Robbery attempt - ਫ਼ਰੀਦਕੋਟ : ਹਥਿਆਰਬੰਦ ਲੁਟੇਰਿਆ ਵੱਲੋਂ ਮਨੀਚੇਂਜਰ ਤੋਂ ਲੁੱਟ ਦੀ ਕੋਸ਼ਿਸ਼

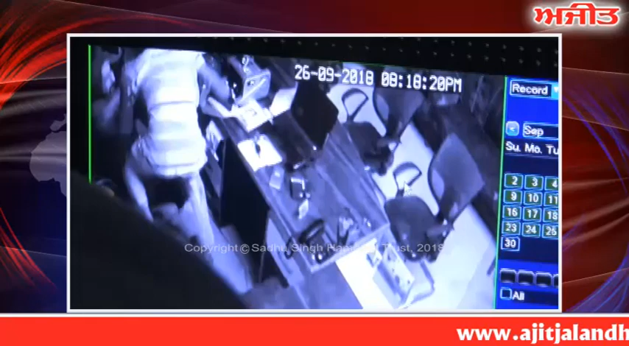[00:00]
ਦੋ ਹਥਿਆਰਬੰਦ ਲੁਟੇਰਿਆਂ ਵੱਲੋਂ ਮਨੀ ਚੇਂਜਰ ਤੋਂ ਨਕਦੀ ਲੁੱਟਣ ਦੀ ਕੋਸ਼ਿਸ਼।